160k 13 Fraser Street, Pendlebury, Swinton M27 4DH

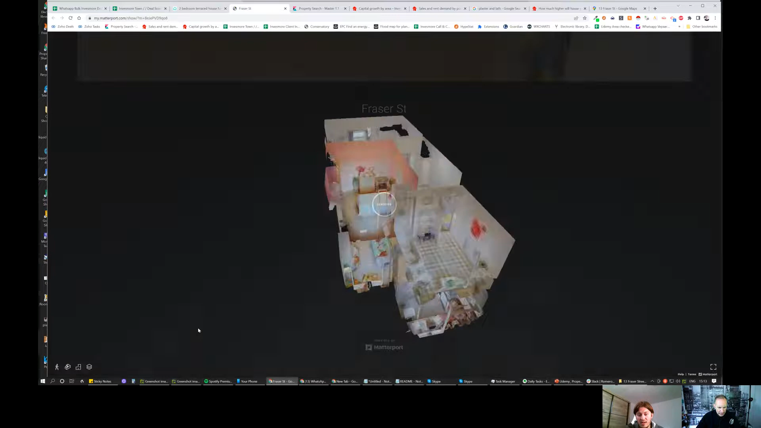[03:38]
And these Matterport ones are the best, in my opinion.
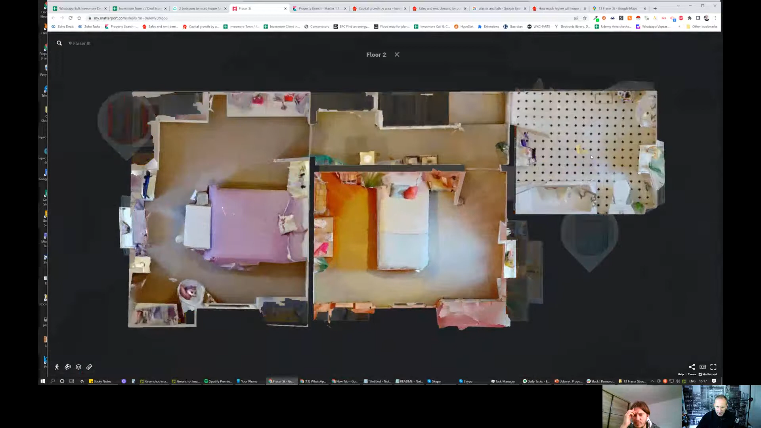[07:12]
Oops, sorry. I'm kind of running around the place here. Let's go down a floor, shall we? There we go. And let's go in here. I do love these Matterport things.
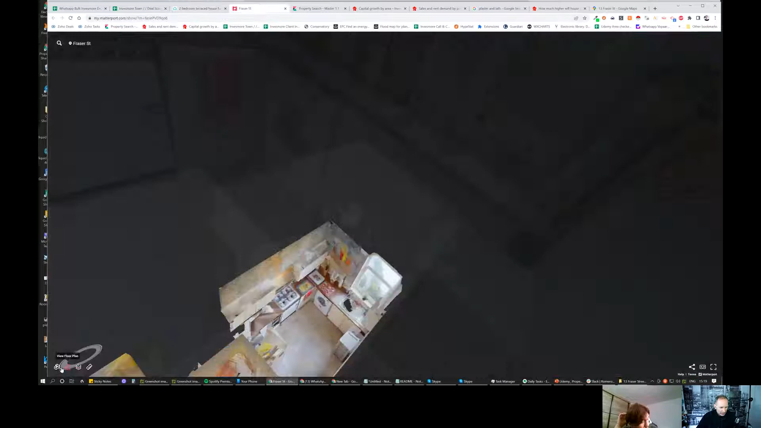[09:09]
It's not a bad property so far. It's just a property that needs reorganization. Yeah, if this is a property because it's a little bit more than asking prices should be, if it can make third bedroom upstairs, this property can be gaining value a lot. Well, let's look at that. Because it's huge. See, the other thing is you've got this wall here and if you were able to open that up and put the fridge in there, then that makes the whole kitchen kind of work better.
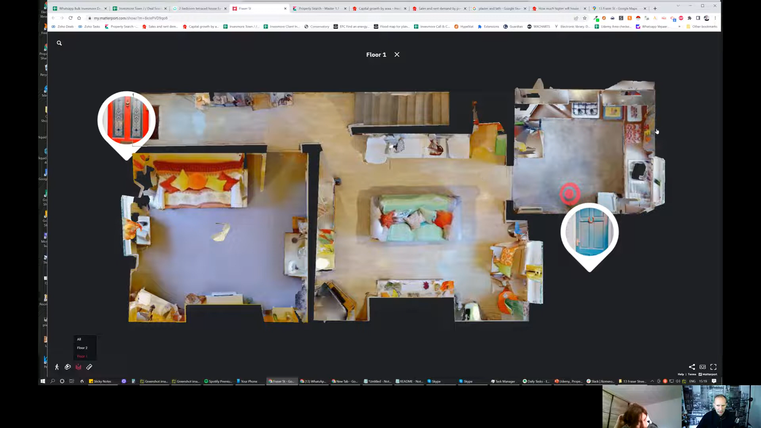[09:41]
But it's just it's one of those slightly intractable things because there's a buy to let landlord. What you just want to do is do the minimum work possible, get the maximum impact, as it were, and then off you go.